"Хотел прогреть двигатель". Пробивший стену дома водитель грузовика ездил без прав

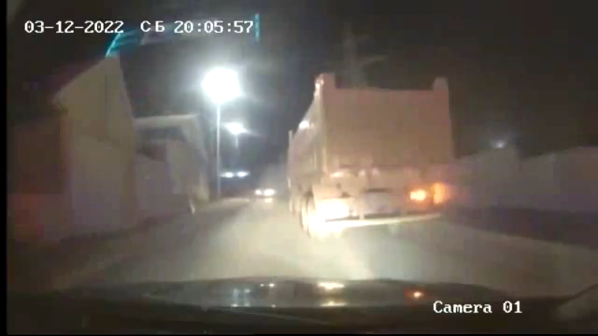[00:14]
Со слов очевидцев, водитель грузового автомобиля совершил наезд на стену жилого дома, после чего повредил припаркованную во дворе иномарку. На место происшествия незамедлительно было направлено 5 экипажей ДПС.
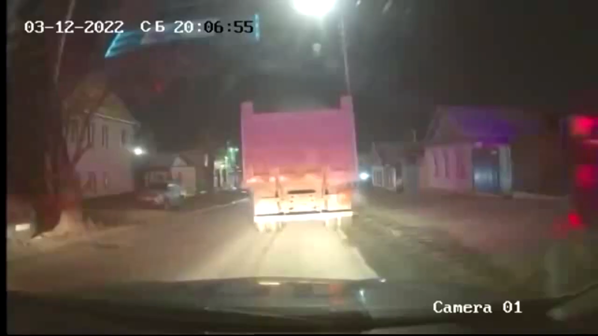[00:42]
В дальнейшем на улице Чапаева автомобиль был остановлен, а водитель задержан и доставлен в отдел полиции.